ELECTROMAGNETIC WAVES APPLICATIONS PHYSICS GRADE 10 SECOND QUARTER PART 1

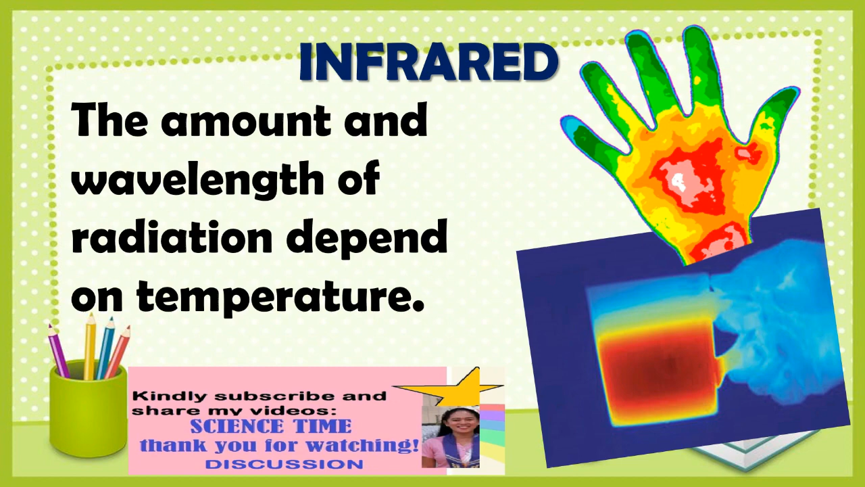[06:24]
The amount and wavelength of radiation depend on temperature. The infrared part of the electromagnetic spectrum
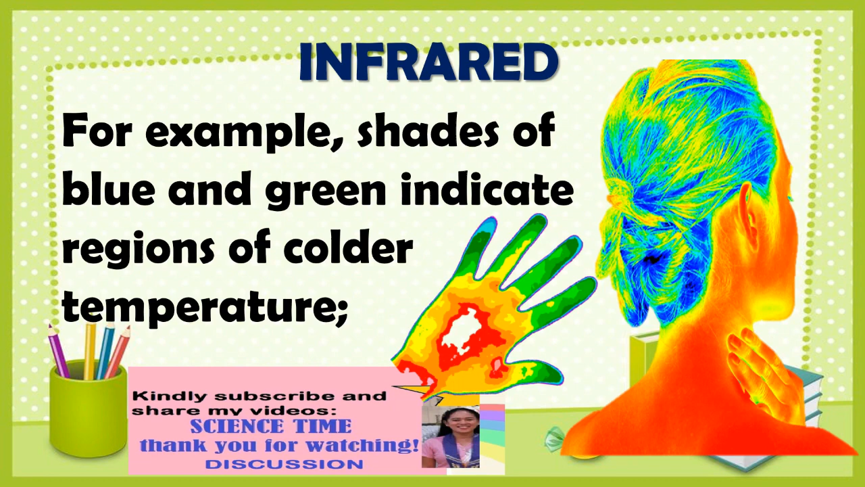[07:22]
shades of blue and green indicate regions of colder temperature. And red and yellow indicate warmer temperature.
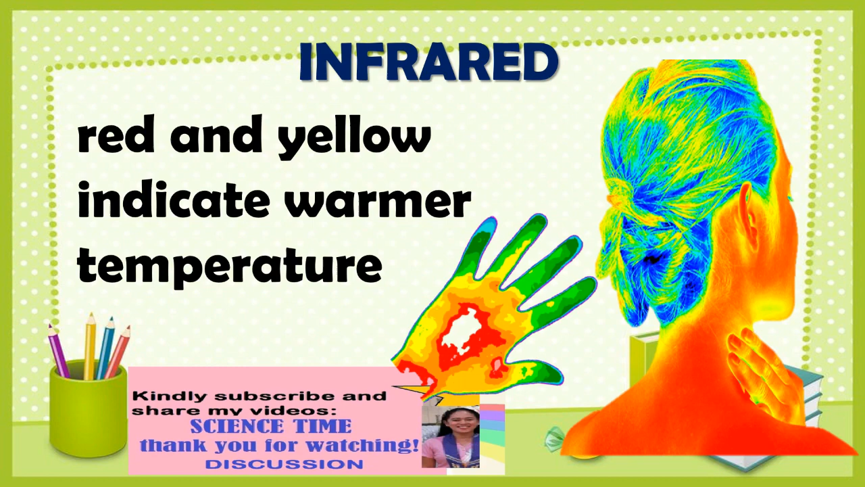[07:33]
Infrared can be divided into three parts. Far infrared, mid infrared, and near infrared.